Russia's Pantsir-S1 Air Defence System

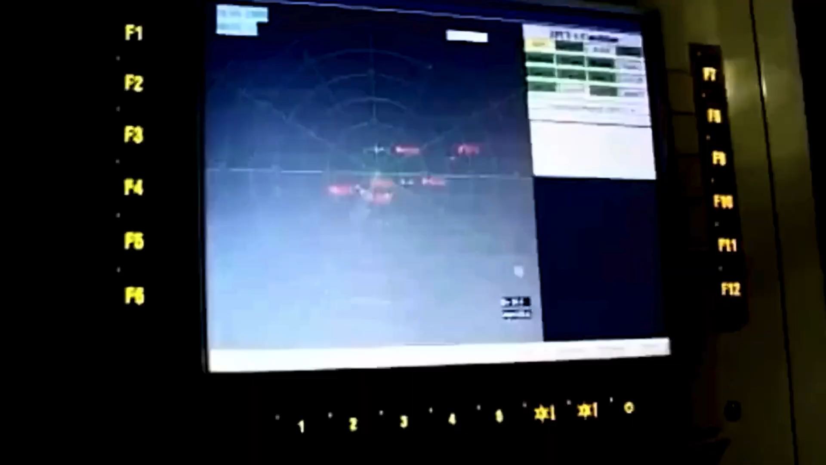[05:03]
The Pantsir S-1 fire control system comprises a dual-waveband tracking radar and a target acquisition radar.